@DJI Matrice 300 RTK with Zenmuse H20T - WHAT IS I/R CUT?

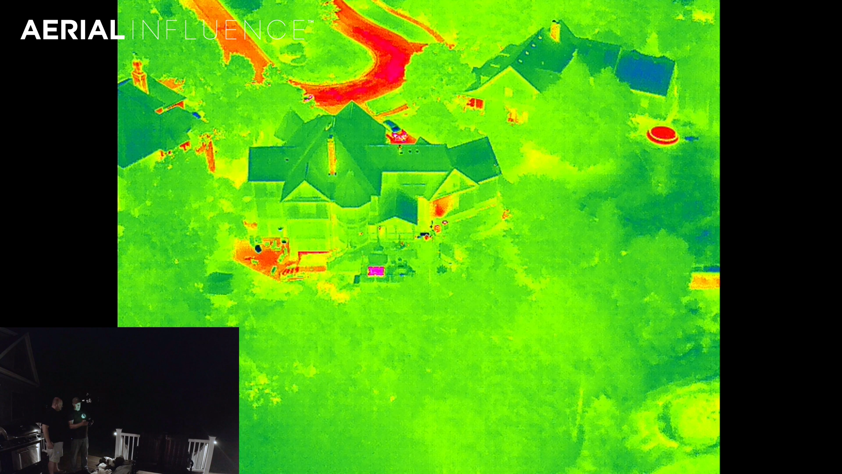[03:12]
It looks a little blurry, too. Yeah. Well, I mean, we're at 40 times zoom. Oh, yeah. So let's see, here's the IR, though. I mean, so this is how far away we are. Right, and you can zoom in with the IR, too. Okay, so. So here, you hit this button here, and it'll take you in.
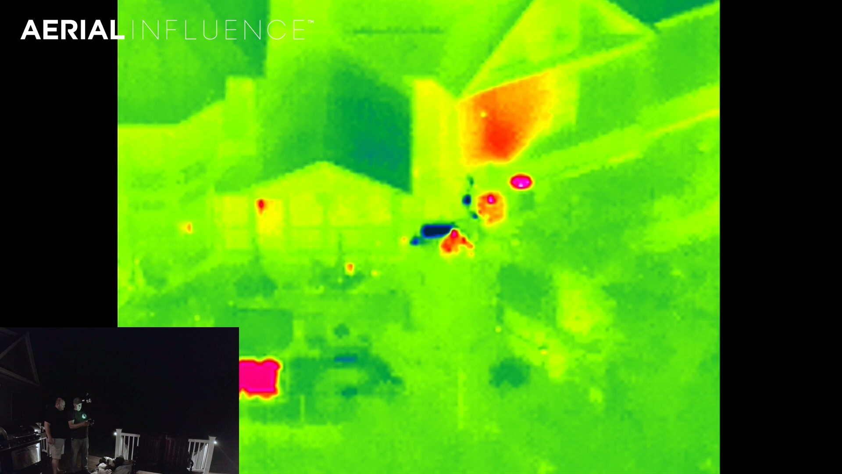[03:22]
So, yeah. There's my arm waving right there. Now, I have the beacon on, and you can't see it because it's a different wavelength. Right.
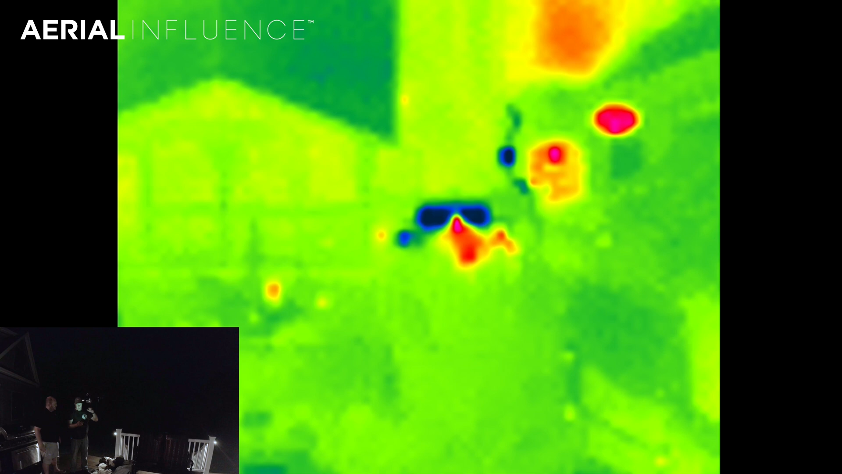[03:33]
But if I went over to zoom, and then turned it back on.
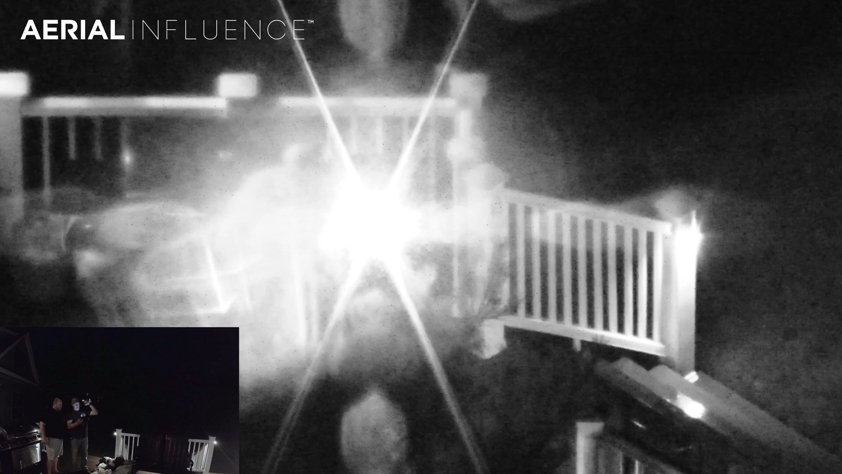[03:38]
You can see it. But if we were to put up the RGB camera right now, you would see nothing.
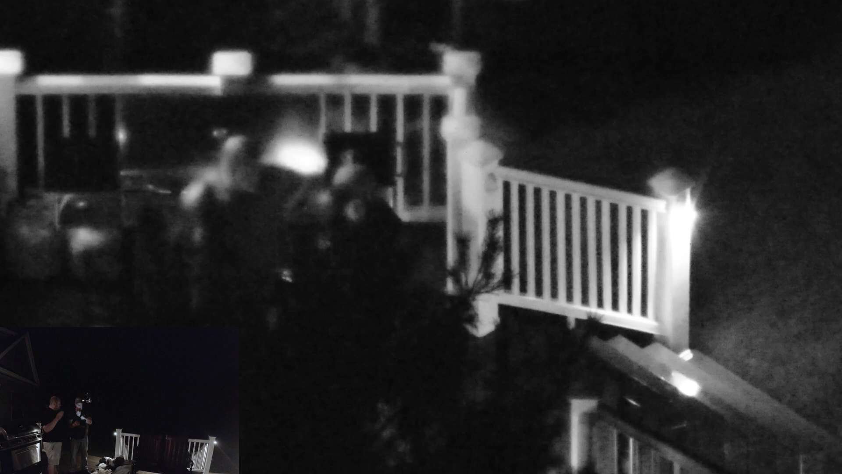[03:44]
Put it back onto the, take it off, night scene. Mm-hmm. Actually, it's still doing pretty good. I mean, I guess there's ambient light because we've got lights on, but.
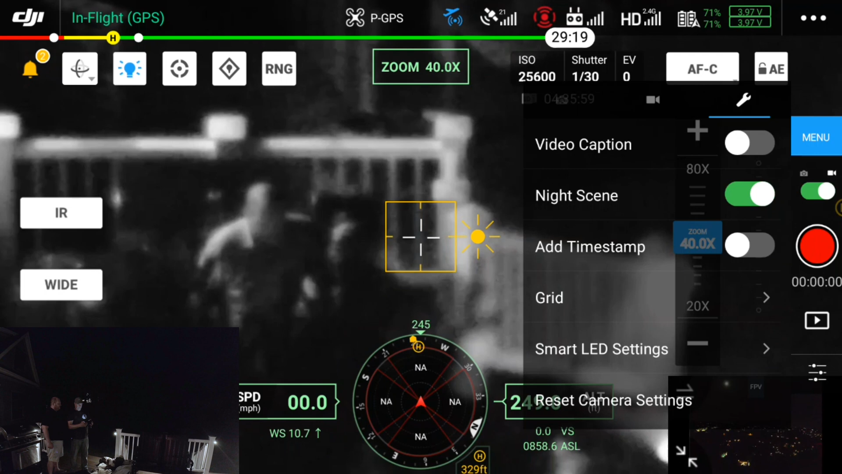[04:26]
Now, do the flashlight for me. Yep. And there is the light. So really interesting. You know, the Z30 will do this as well. The Z30, of course, is going to be a lower resolution than the H20T, which we're flying with right now. But interesting that this is just another tool for police and police, especially in search and rescue and public safety.